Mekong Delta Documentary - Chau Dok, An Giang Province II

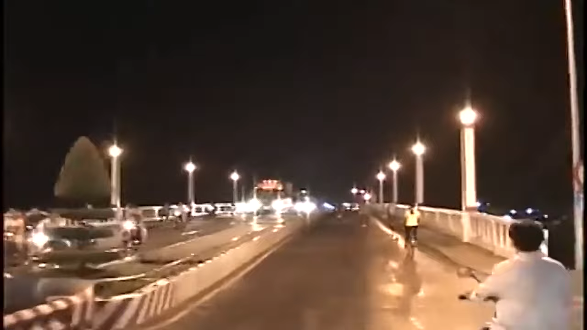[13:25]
Lông xuyên về đêm, mọi sinh hoạt tập trung ở các khu vực Dọc đường Trấn Đạo,